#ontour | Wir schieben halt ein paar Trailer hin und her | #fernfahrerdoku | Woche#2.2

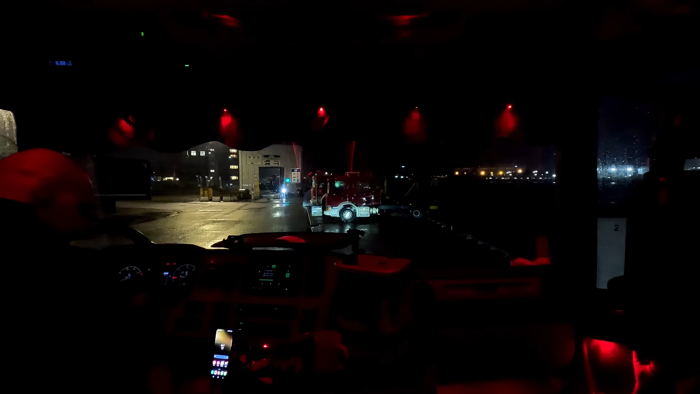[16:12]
Die Schranke da vorne ist kaputt. Kaputt, kaputt, kaputt, kaputt. Ich habe den Weg ja hierher nicht gefilmt. Die Folge ist nämlich jetzt zu Ende. Die Folge ist zu Ende, die Folge ist zu Ende. Da kommen wir nicht raus, die ist kaputt. Wir sind jetzt noch in Kiel im Schwedenkai.
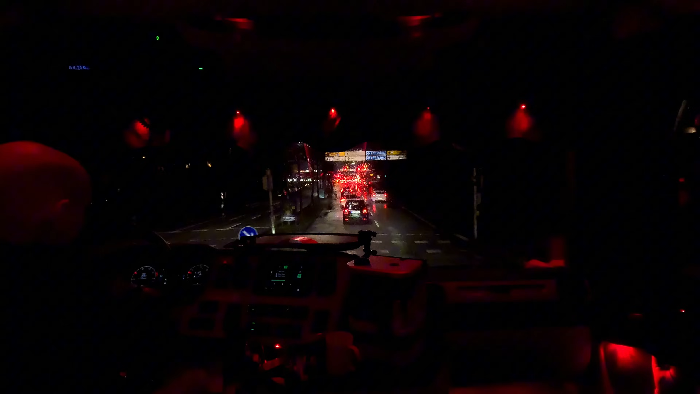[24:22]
Wirklich. Lübeck. Da wollen wir hin. Ich biege links ab. Nee, nee, nee, nee. Das kannst du vergessen, dass ich hier stehen bleibe jetzt, Alter.